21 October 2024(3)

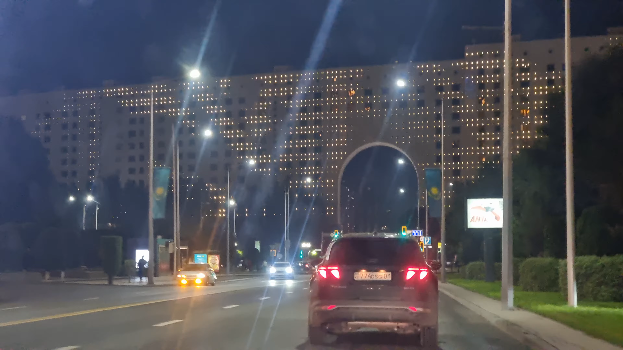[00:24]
Why is the light on the building?
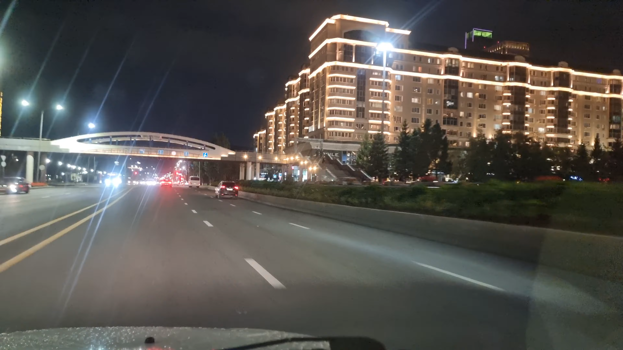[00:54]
They are looking at the light. The light looks like the light is a perfect example.